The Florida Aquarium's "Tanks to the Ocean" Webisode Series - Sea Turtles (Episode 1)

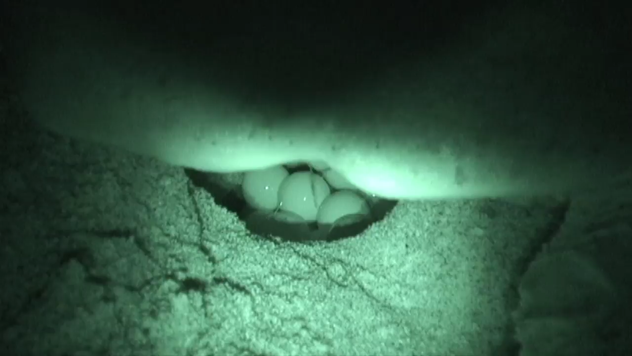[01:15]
In this episode, we'll journey along through the life of sea turtles and discover the many challenges and obstacles these animals encounter.
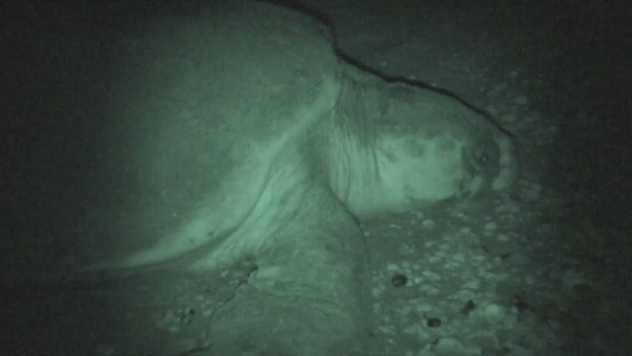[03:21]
When it comes time for a female to lay her eggs, she hauls herself up onto the beach and chooses a site that she likes. She then starts digging an egg chamber. The egg chambers are about six to eight inches wide at the top, so about this wide. She then digs it in the shape of a light bulb, so it's sort of skinny at the top and bowls out at the bottom.
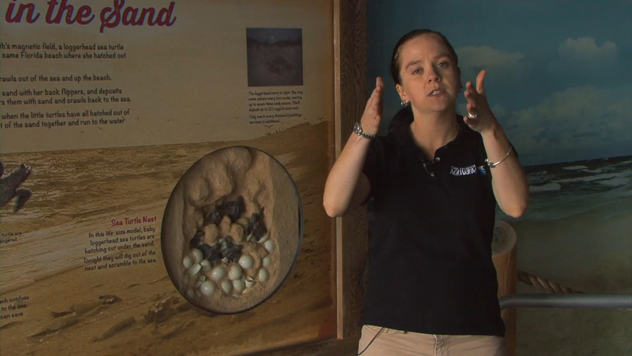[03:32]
Once the female's happy with the depth of that hole, she then starts laying her eggs one at a time.
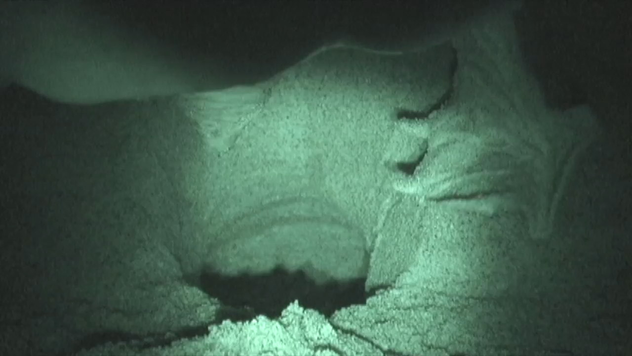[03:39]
Depending on the species, depends on how many eggs they lay.
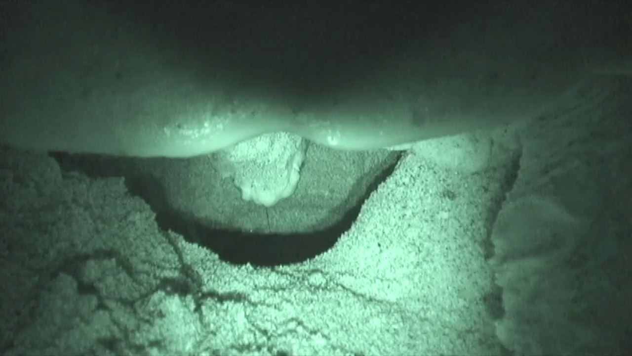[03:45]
So they could lay between 50 or 200 eggs. If you see a nesting turtle, you may see what looks like tears coming out of her eyes while she's laying her eggs. This is actually her salt glands in her eyes, excreting the salt out of her system.